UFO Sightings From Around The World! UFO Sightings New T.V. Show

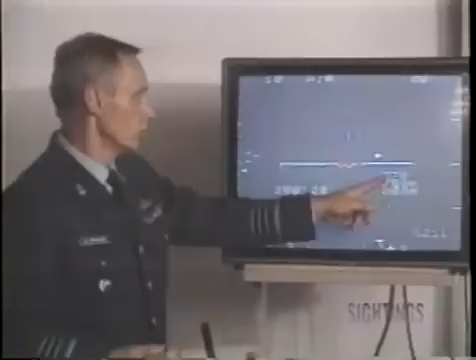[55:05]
Radar tapes released by the Air Force show
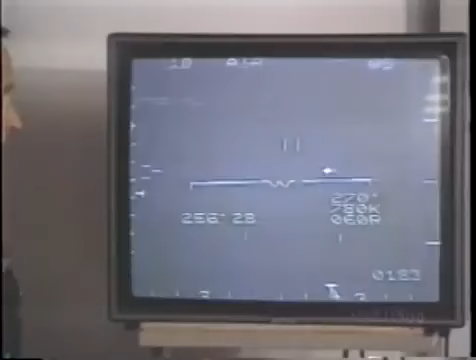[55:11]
an object jumping from 200 meters to 2,000 meters in 1 second, a distance of just over a mile.